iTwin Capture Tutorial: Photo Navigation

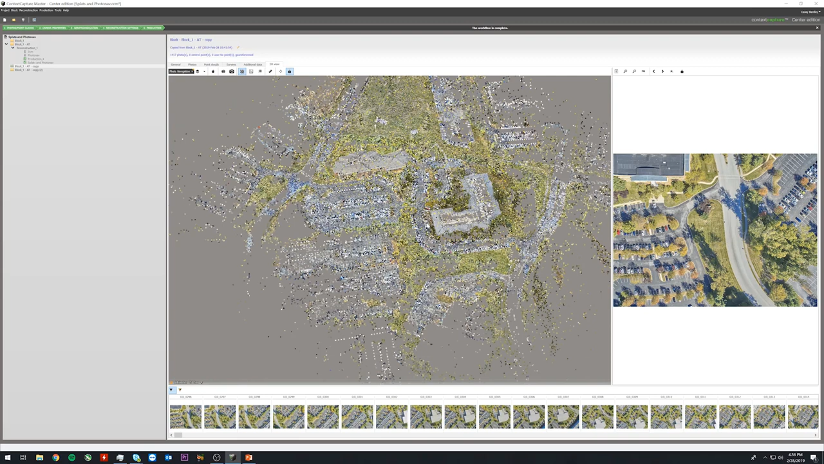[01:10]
We can go to our 3D preview tab and switch from the standard view to the navigation view and then select a point with the mouse. We get the best bit of that point with the point I clicked highlighted.